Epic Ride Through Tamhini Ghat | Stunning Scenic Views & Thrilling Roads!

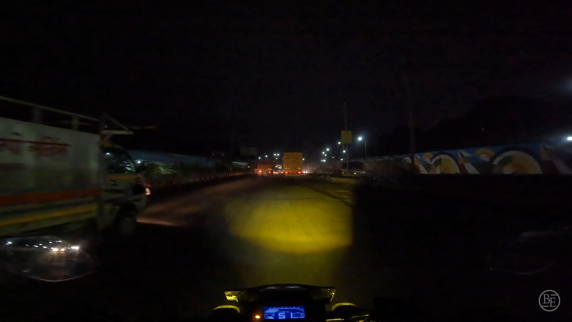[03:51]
अभी का टाइम हो चुका है 5:48, और अभी हम पहुँचे पाषाण सूस रोड। वो देखो ये वाला, नीचे का 250 रूम है और ऊपर ऑफिस है।